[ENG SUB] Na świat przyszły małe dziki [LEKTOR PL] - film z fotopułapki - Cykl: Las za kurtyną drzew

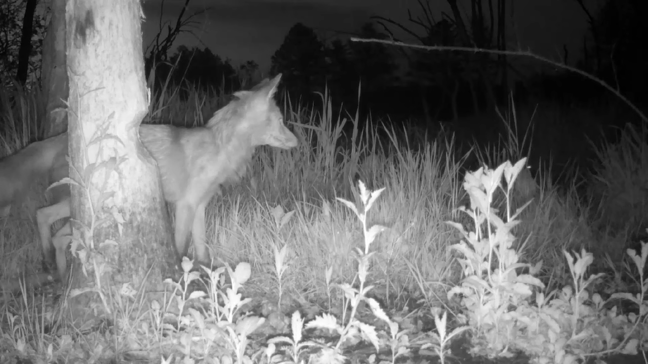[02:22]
Młode są karmione przez oboje rodziców, którzy mają z tym niemało zachodu.